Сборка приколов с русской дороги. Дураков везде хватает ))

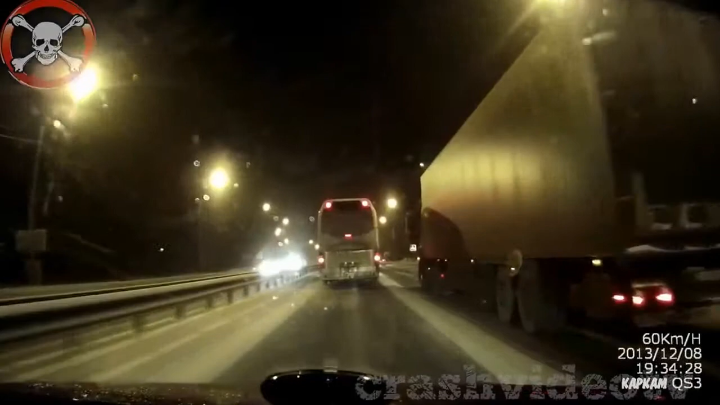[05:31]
точно. Ой, боже мой, боже мой, боже мой. Дура, дура. Вот как что она дура, она на пешеходном переходе. Ну, так она же видела, что это...